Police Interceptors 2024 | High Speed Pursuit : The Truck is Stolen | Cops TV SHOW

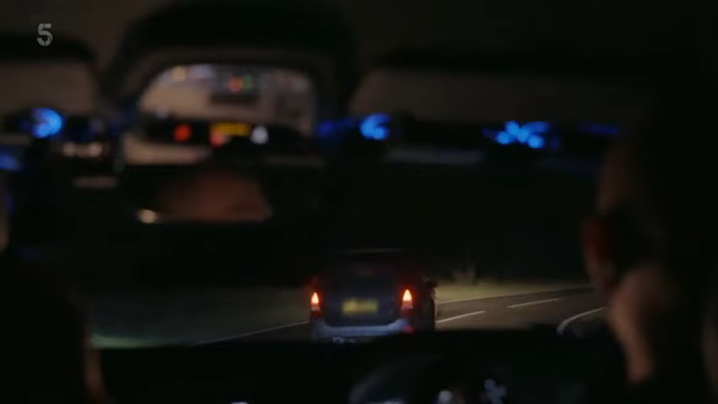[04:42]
She is overtaken on a blind bend. The vehicle is now failing to stop. Other units are en route as backup. 10-4, to the team, and I'm going to go up to Sutton on Trent. The
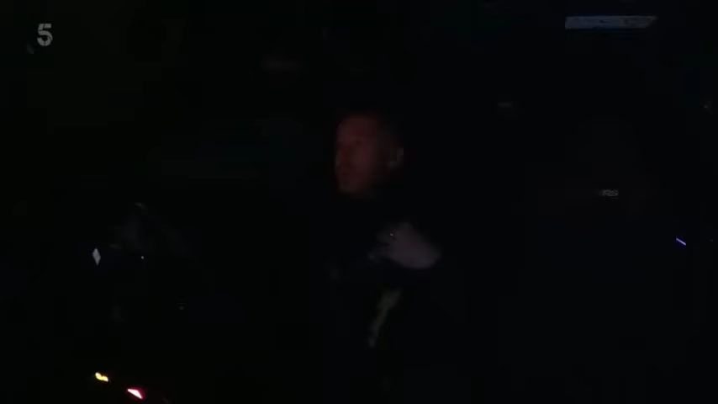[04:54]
and it's down to John and Macca to keep on the Forester's tail.
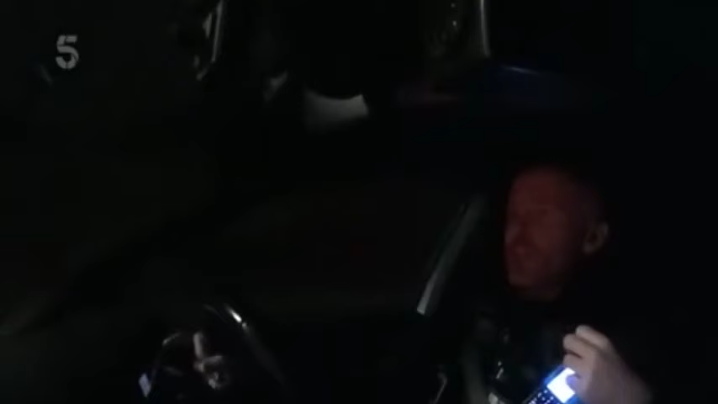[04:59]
The road is damp. There is minimal other traffic. We've got no indication as to how many people are in the vehicle, if there are any weapons.
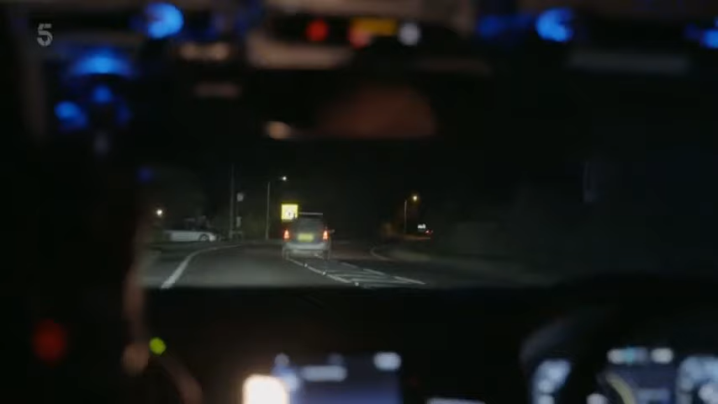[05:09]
Speed is currently 9-0 through Sutton Trent.
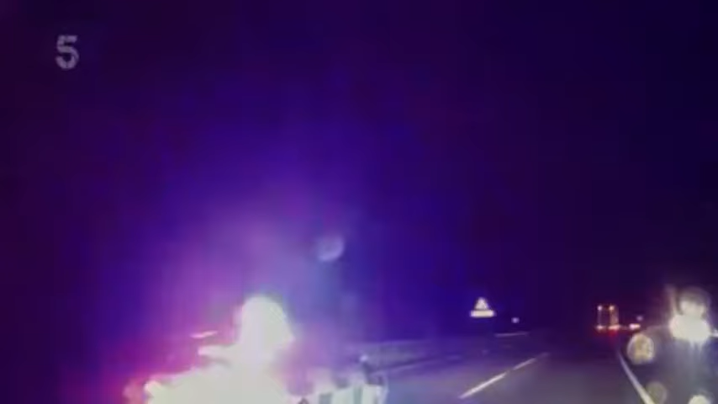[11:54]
The Interceptors are on the tail of a stolen lorry which is rampaging down the carriageway. Not something they see every day. And as you now have a vehicle that's failing to stop. It's too dangerous to box in 18 tons of runaway HGV, but the team have another plan. At the rear, a rolling roadblock protecting innocent drivers from ending up in the lorry's perilous path.
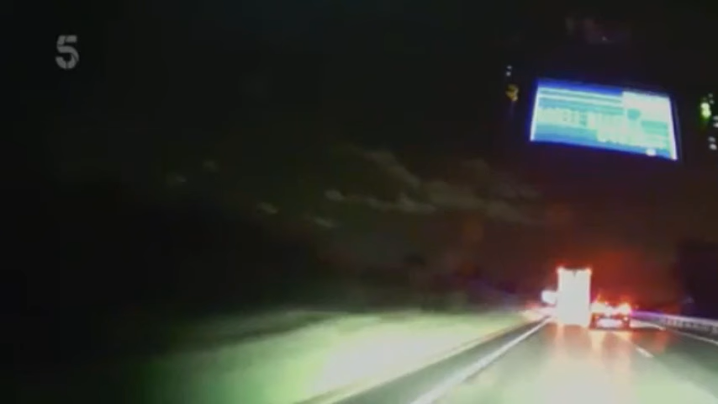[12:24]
In the eye of the pursuit, all units can do is follow the careering HGV closely. The only safe way to take the wind out of the driver's sails is to take the air out of his tyres with a Stinger. So up ahead, an Interceptor is laying down one of the new heavy-duty Stingers covering both lanes of the carriageway.
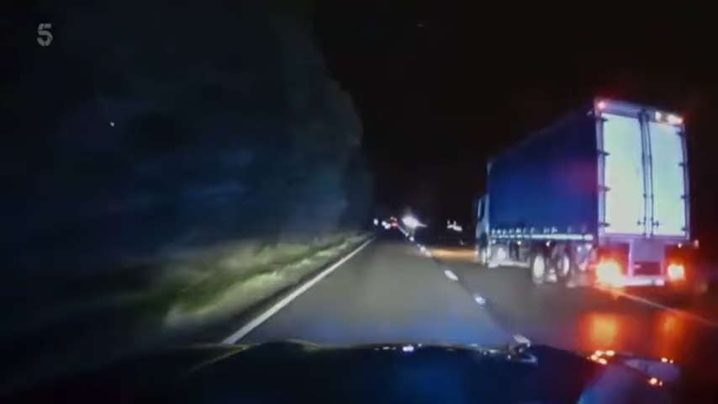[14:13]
It looks like the high-risk HGV driver has a sudden change of heart and gets back on the gas. Front near tyre looks like it's shredding and there's rubber kicking back. 2 tyres down and picking up speed.
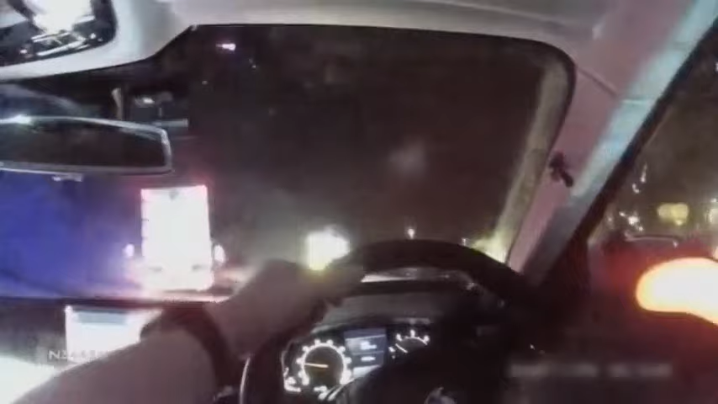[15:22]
B6326 has now lost multiple tyres. Running on rims and surrounded by interceptors. Anticipating a decamp shortly. The lorry steamrollers ahead.
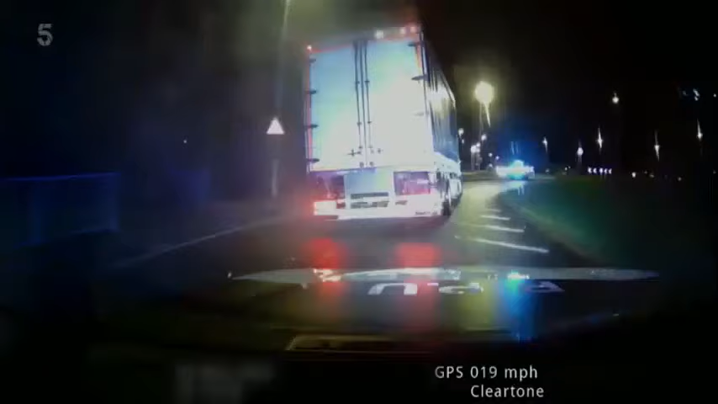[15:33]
DRA is low. We are now 1-0. It's contraflow at a secondary roundabout. However, public are aware of our blue lights and there is a good view all round. Traffic is light, no pedestrians. Passing the Tawny Owl public house on the offside.
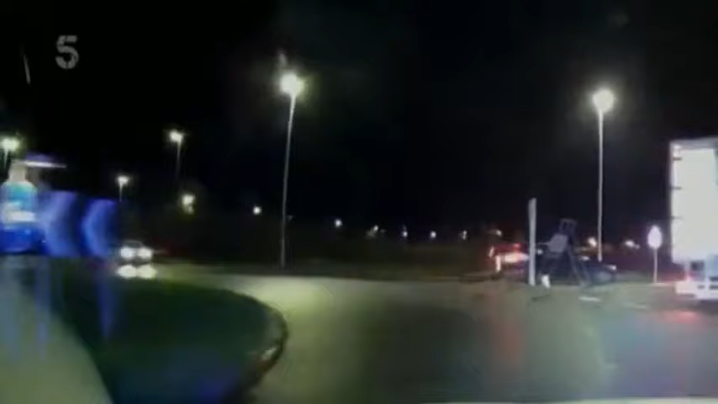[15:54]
Now, William Hallway, speed 1-5. Careering the wrong way over a second roundabout. The runaway lorry has finally reached the end of the road.
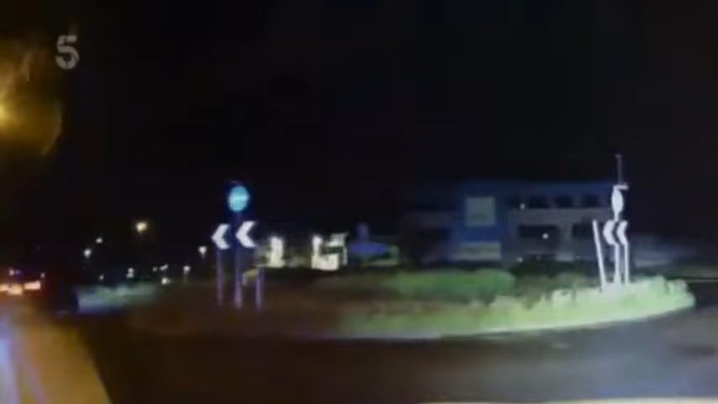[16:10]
Stand by, this is a dead end. The lone driver is out and running. Grab a unit to go round to the A1, cut him off. Towards the RA, one male on foot, white male, black unit, grey top.